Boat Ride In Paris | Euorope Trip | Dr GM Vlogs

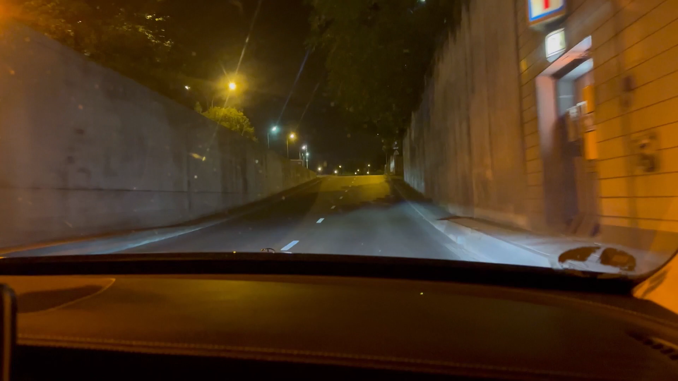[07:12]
ہوتیل میں دو گرز واپس جا رہے ہیں دیکھیں رات کے ہام پر بارہ سے اوپر ٹائم ہو رہے ہیں سڑکیں کیسے سنسان لگی ہیں پیرس کی
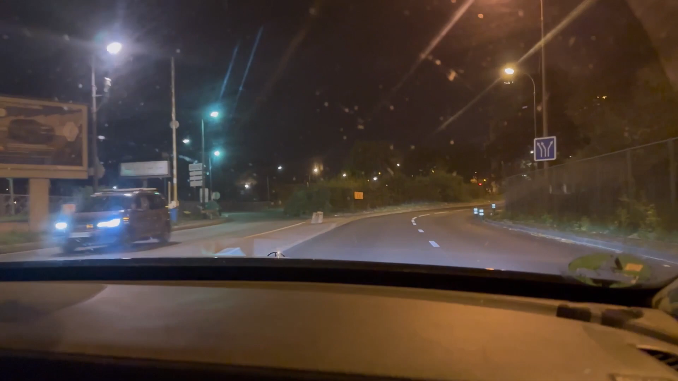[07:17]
بلکل خاموشی ہے اسی زیادہ رشتہ کراچی میں ہوتا ہے رات میں